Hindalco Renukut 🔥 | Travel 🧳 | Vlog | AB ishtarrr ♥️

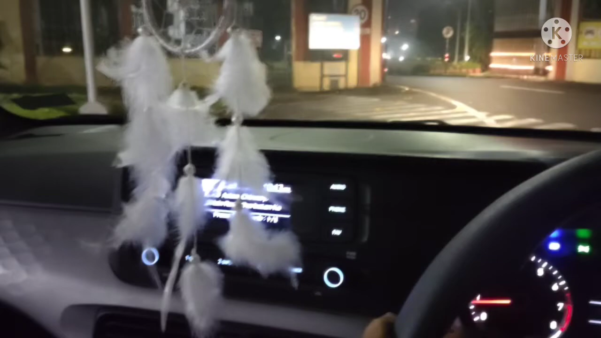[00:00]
वेलो गाइस वेलकम तो दो नियू व्लॉग और यह व्लॉग मैं कॉंटीनियू कर रहा हूं मैं यहां
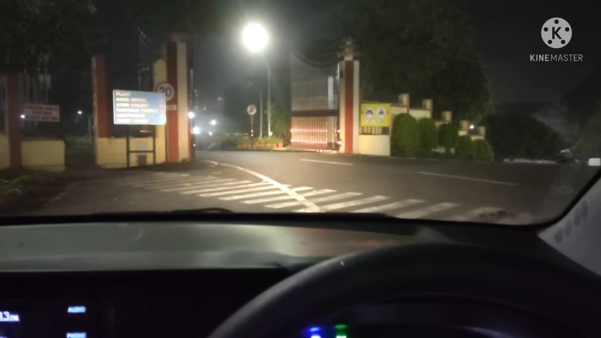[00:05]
रेनुकुट में हिंडालको के गेस्ट हाउस में हूं उधर वह गेस्ट हाउस का लिखा है आपको लोगो लिखने होगा
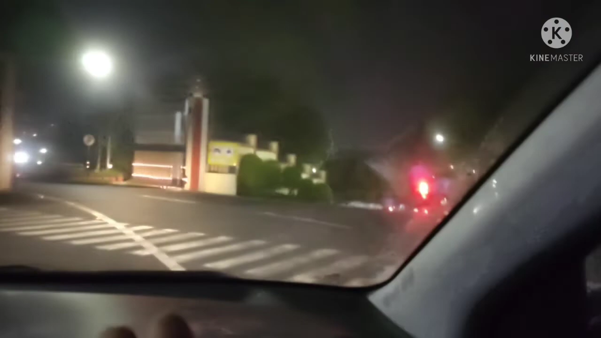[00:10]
क्योंकि मेरे नाइट लाइफ में कैमरा बहुत मत